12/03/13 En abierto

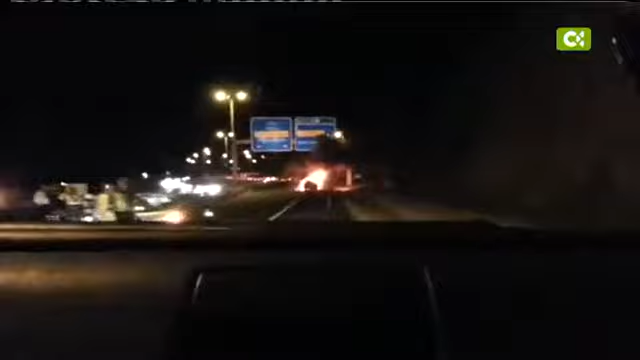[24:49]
pero antes quiero que vean unas imágenes espectaculares porque son las de un coche en llamas que circulaba por la circunvalación de la capital en Gran Canaria. Son imágenes captadas por el diario de la provincia donde se puede apreciar cómo este vehículo queda convertido en una auténtica bola de fuego.